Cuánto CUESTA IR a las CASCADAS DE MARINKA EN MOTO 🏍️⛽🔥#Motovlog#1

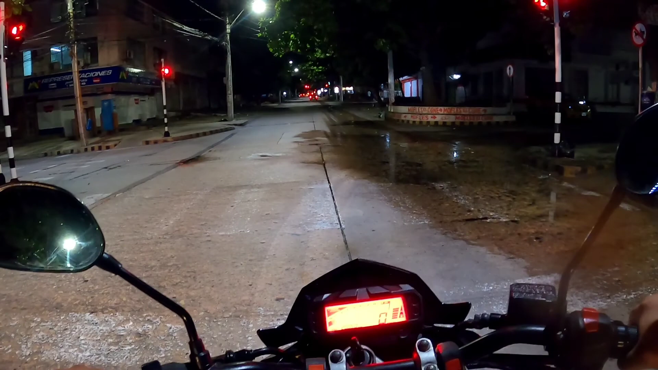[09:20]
es hacer bueno aquí el retrasado 321 vamos como dice motos motores las calles señores están totalmente solas chicos ahora levantó